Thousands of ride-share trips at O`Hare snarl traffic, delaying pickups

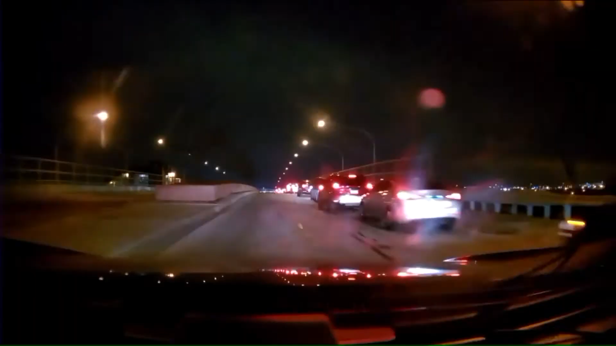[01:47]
And look at this video on a different day, what looks like a mile-long backup. When it's bad, see?
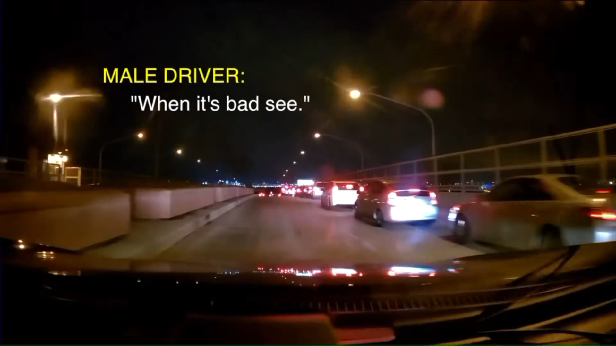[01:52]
It's backed up all the way here. I can't even get in that row.